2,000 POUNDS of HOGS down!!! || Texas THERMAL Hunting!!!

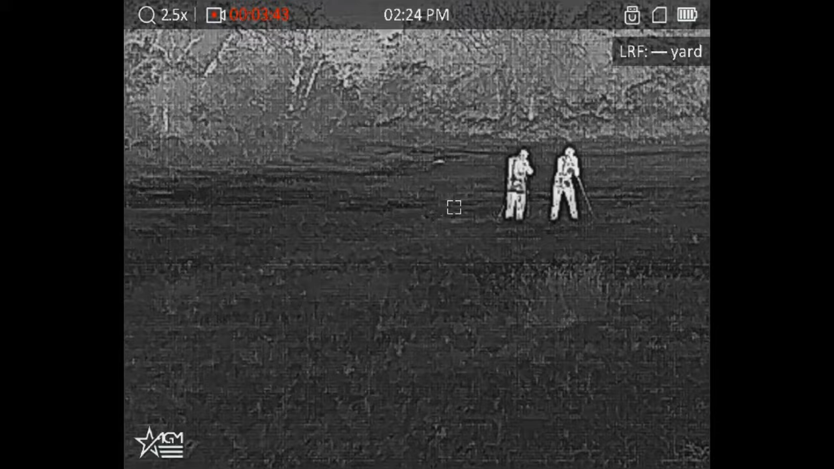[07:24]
So, it comes with another one of those little camera screw holes. So, you can screw in an Arca Swiss plate.